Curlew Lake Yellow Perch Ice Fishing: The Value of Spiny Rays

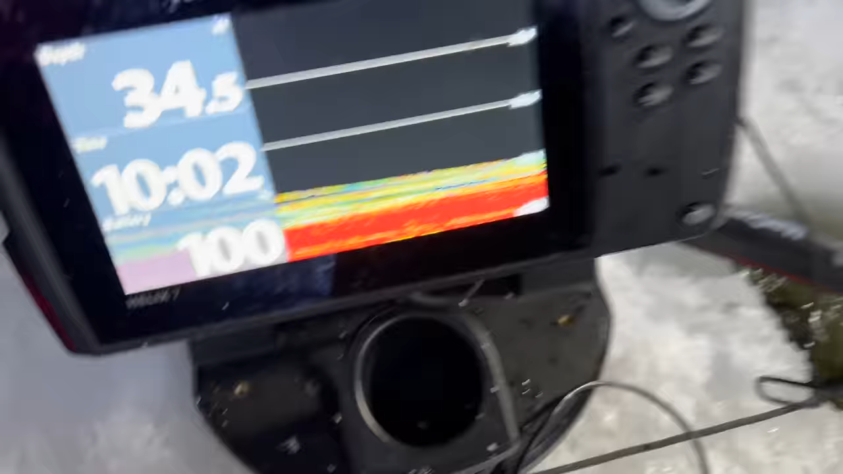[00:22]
and you can see i got a lot of fish stacked on the bottom here and
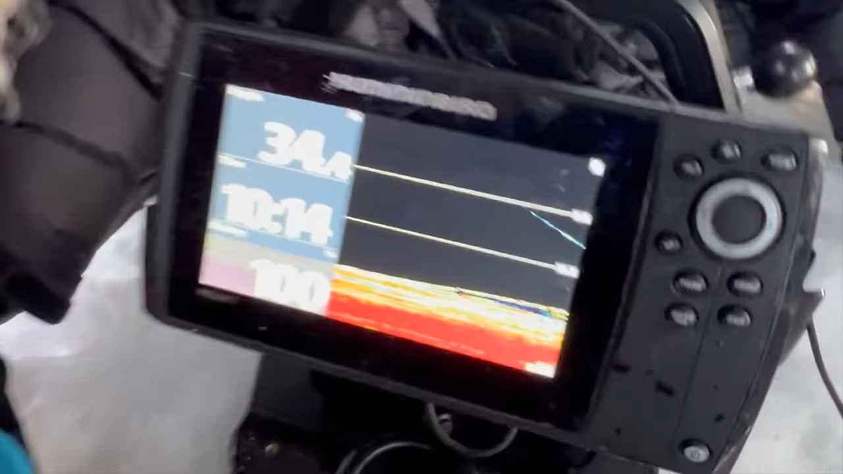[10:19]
look at all those perch on the bottom it's like a wall of perch there's my jig going down